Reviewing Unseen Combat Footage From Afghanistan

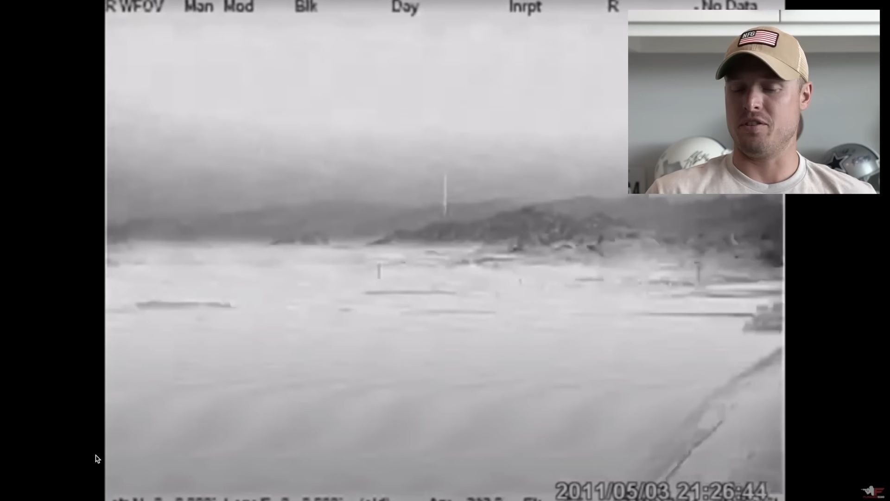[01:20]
You know, this is just some guy that's sitting on a fob. He has no really probably idea what's going on. This was in 2011. I was actually there in 2012. So the year after me, he sees these things. He's like, oh my God, what are those things flying in the air?
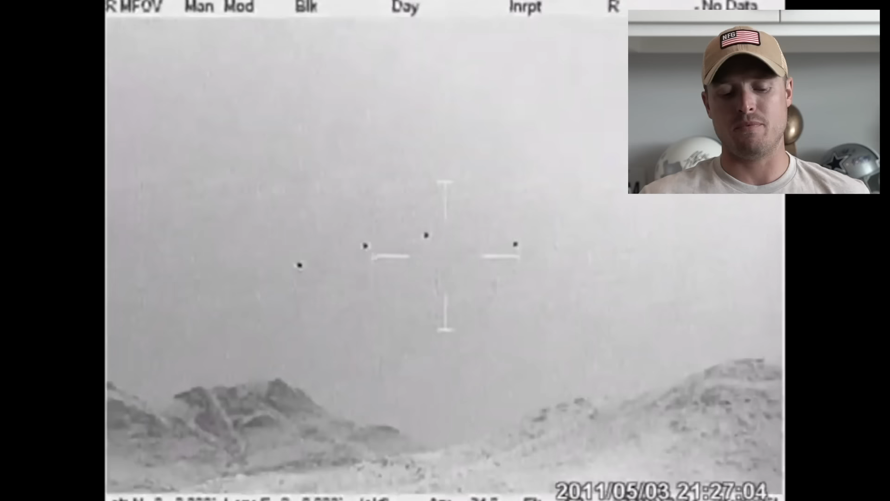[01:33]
He's using a crow system right now. You can punch in, you can change from white hawk, black hawk. You can do just about anything you want with it. And these, what you guys are looking at, oh my God, they're floating balloons, right?
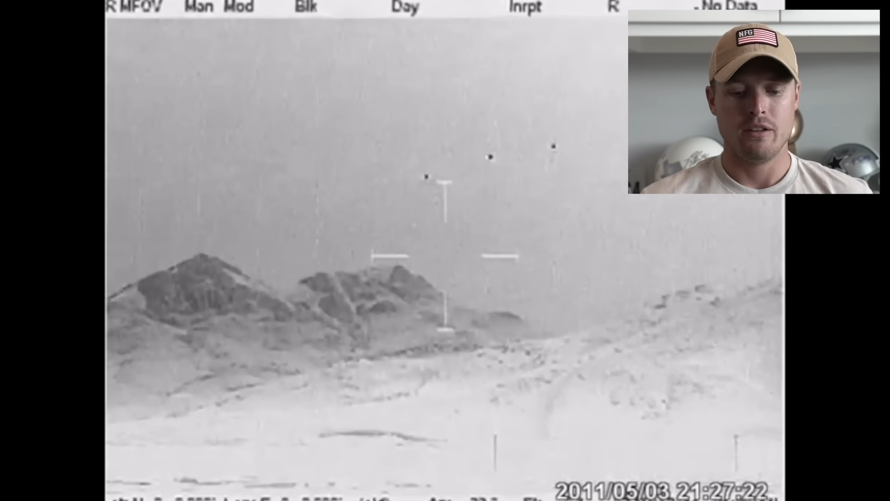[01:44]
No, they're UFOs, they're air balloons. He has no clue what's going on. Oh my God, they're dripping from the sky.
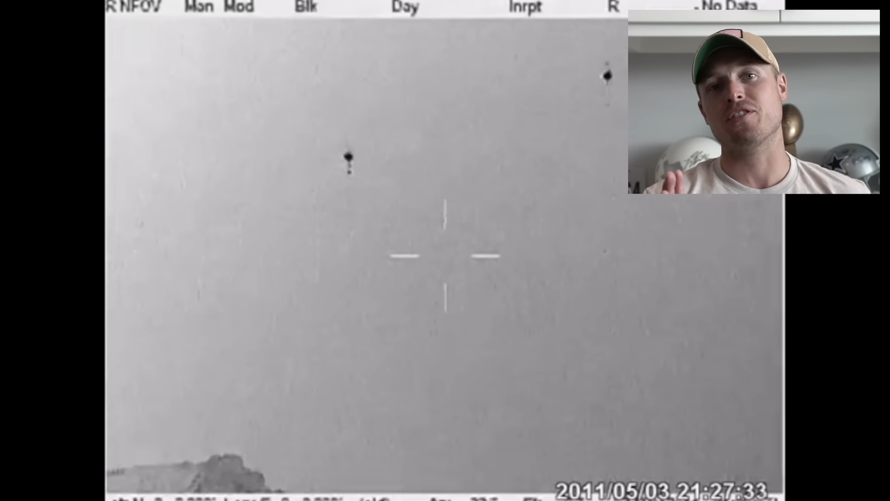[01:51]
No, okay, those are actually, I wasn't there, but I'm telling you, there were flares. Fairly confident they're flares. I know here in a second, I'm gonna go ahead and just zoom. Okay, yeah, you'll see here, it's about to happen.
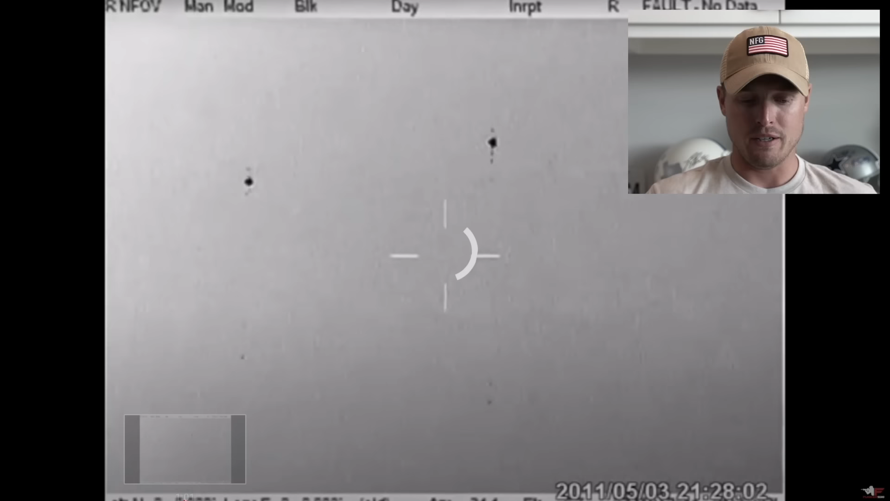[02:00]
So look, here you go, and then you see, there it goes. And this guy's confused. This guy's sitting on the fob, wanting to tell mom and dad back home, I have been the scene so much battle. He's trying to find these UFOs.
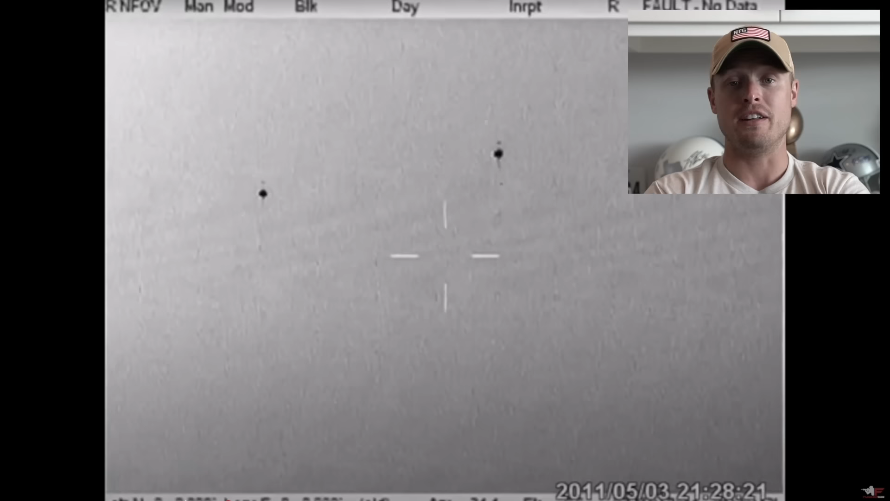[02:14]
He doesn't realize they're flares and they're just using them for target practice. There you go.
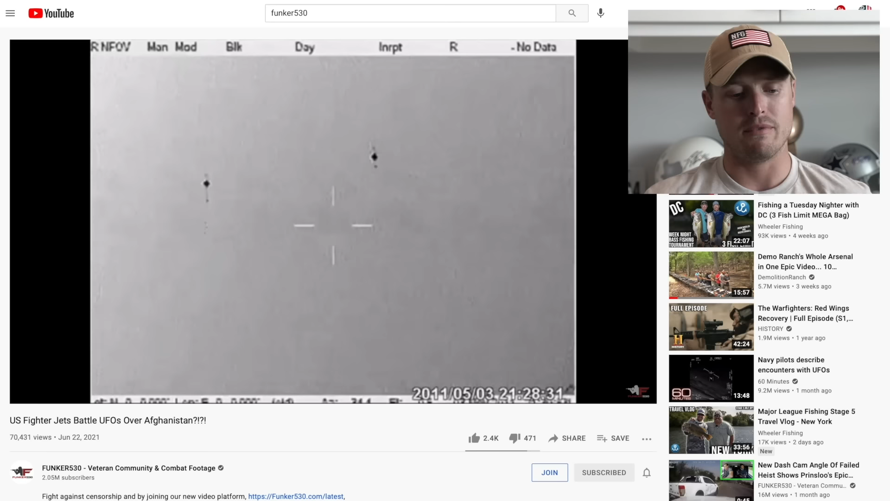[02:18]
If I was a gamble man, that's what I would say those are, but I'm not a gamble man. That's pretty positive. 10th Mountain Infantrymen ambushed by Taliban.